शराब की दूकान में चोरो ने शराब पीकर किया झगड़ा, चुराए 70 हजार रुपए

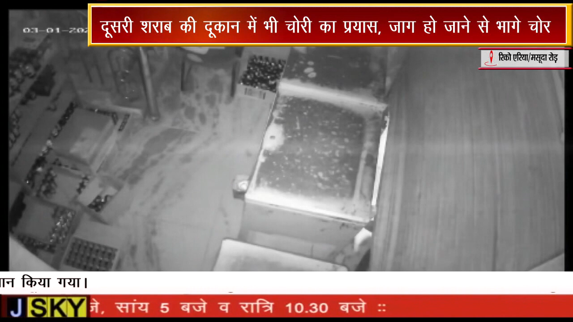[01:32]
बाहर खड़ा हाला कि चोरों ने दुकान का शटर तोड़ने का भरपूर प्रयास किया लेकिन जाग हो गई जिसके चलते चोर चोरी के
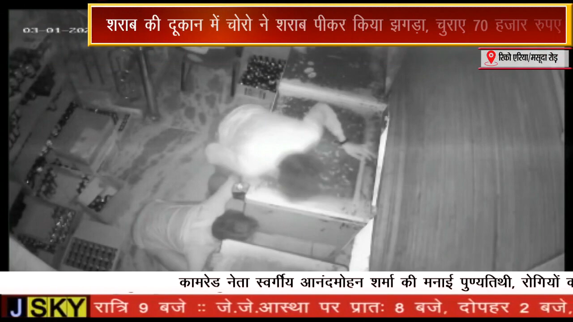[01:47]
प्रयास में सफल नहीं हो पाई पोलिस से सिटीवे फोटेज के आधार पर जाच शुरू कि